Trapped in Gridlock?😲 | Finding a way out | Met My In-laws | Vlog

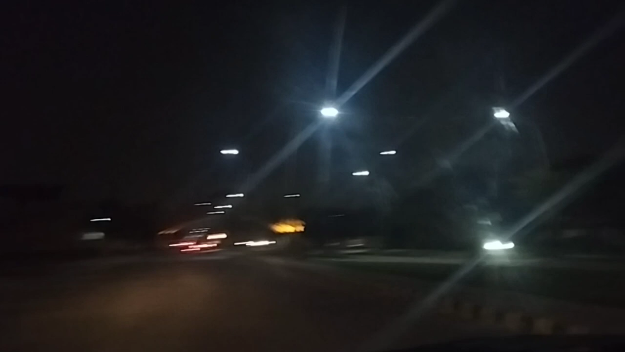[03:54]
ورنہ تو لائٹ ہوتی نہیں ہے لیکن جس علاقے میں ہم رہ رہے ہیں ماشاءاللہ سے خوب روشن ہے اس طرح لگ
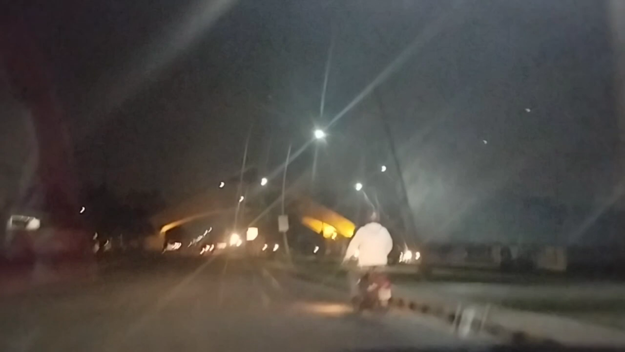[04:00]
رہا ہے کوئی بہت ڈیویلیپ سٹری یا کوئی ماشاءاللہ ماشاءاللہ سے اور یہ ہماری سوسائٹی کی اینٹرس کا گیٹ ہے یہ جو آپ کو نظر آرہے ہیں فرینڈ یہ بڑا بہت شہلاک ہے جہاں سے ہم نکل رہے ہیں
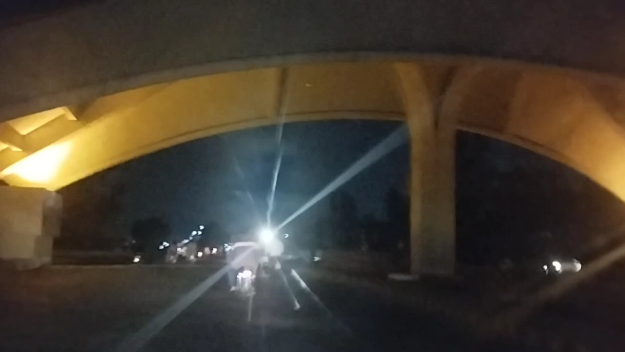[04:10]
گاڑی میں پیٹر ڈلوائیں گے اور پھر جا رہے ہیں جہاں پر آپ کو لے کے چلتے ہیں مائی گوڈ یہاں پر پولیٹیکل کوئی ایکٹیویٹی ہو رہی ہے پروٹوکال ہو رہی ہے
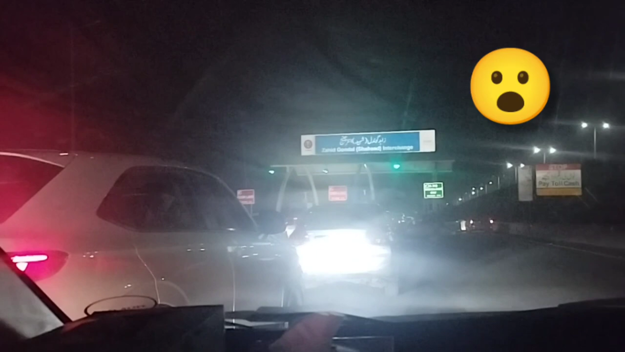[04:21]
میرے آگے بھی ہنڈرڈ گاڑی ہے اور میرے لیف پہ بھی دیکھیں گاڑیوں کی لگ گئی ہیں کتاریں اور مجھے اس طرح لگ رہا ہے جیسے میں جیٹی روڈ پر بلوک ہو گی ہوں تو یہاں پر پولیٹیکل ایکٹیویٹی بہت زیادہ
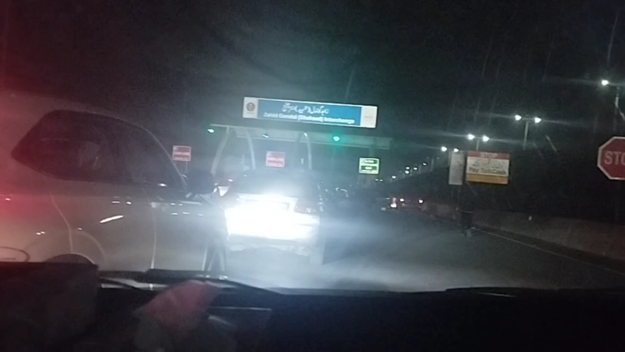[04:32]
اور یہ کون سی جگہ یہ دیکھئے یہ رنگ روڈ پر ابھی ہم انٹر ہو رہے ہیں یعنی تو
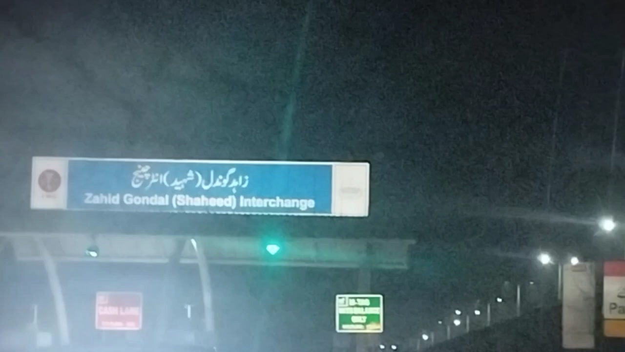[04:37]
ہم تو بلوک ہو گئے ہیں پیچھے بھی نہیں جا سکتے اور فوروڈ ہونے کے لیے ہم ویٹ کر رہے ہیں اللہ تعالی رحم کرے
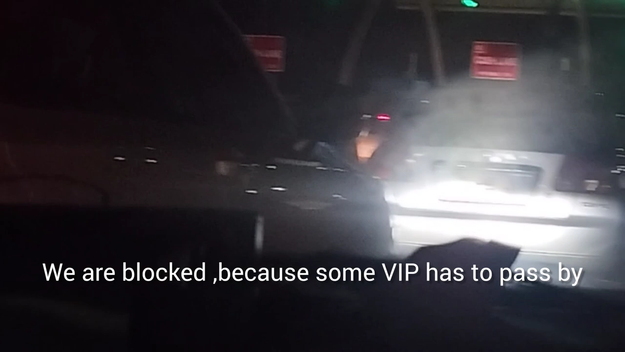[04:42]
اور ٹریفک جلدی کھوس چاہے اور وہاں سے جو ہے نا کھول جائے اور ہمیں فون آ رہا ہے کہ آپ لوگ کہاں پھس گئے ہیں
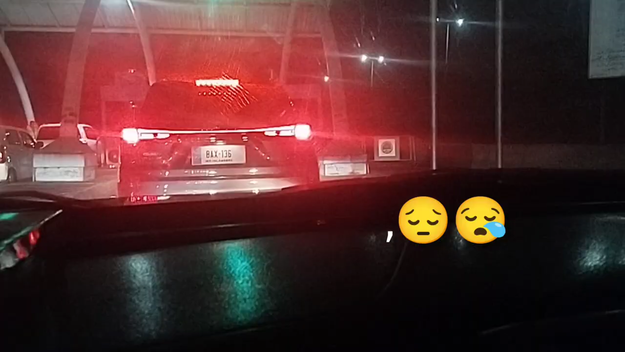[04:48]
اس گار ٹریفک چل پڑی ہے مجھے ریلوے کا پھاٹے کیا دا گیا ہے کسی زمانے میں جب
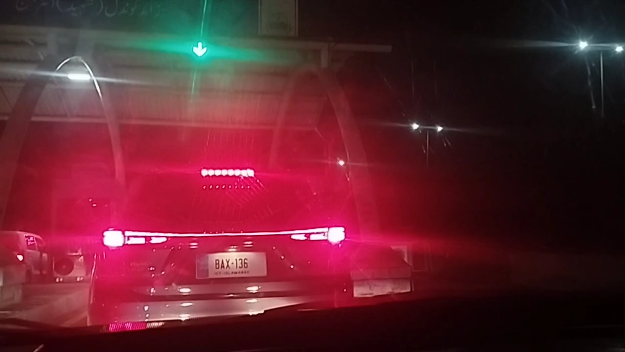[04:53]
فلائی آور نہیں ہوتے تھے وہاں بھی نہیں اتنی دیر ہوتی تھی کہ ہم آم آدمی کو روکنے کی کیا مسئیبت ہے